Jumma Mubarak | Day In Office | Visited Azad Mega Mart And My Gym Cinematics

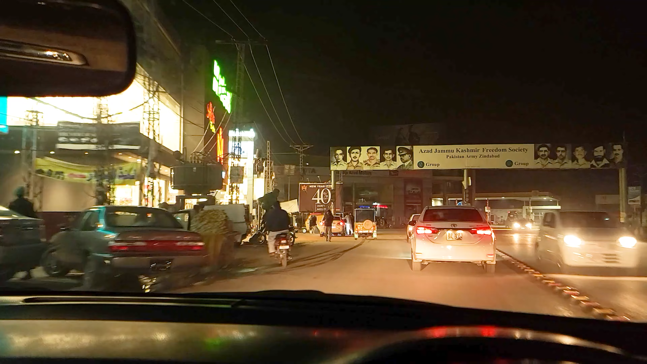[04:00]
ये जी इसी के साथ हम अजाद मेगा मार्ट के सामने और हम इंडिकेटर लगाएंगे के